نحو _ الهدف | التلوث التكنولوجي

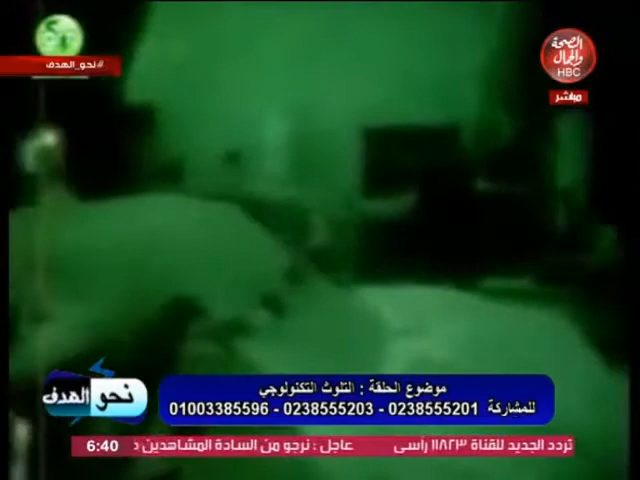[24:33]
carroylian photography شوفوا الكهرباء اللي طالع من الصباح
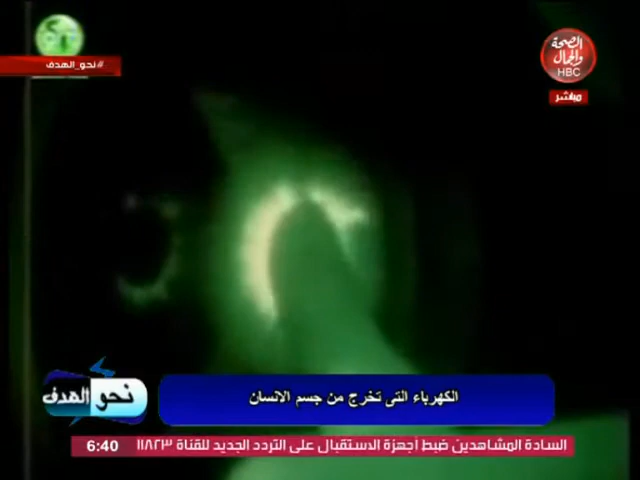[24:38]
شوفوا اللي طالع من الصباح كهربا ازاي تصوير خاص اسمه كريليان فوتوغرافي شوف الكهرباء اللي طالع من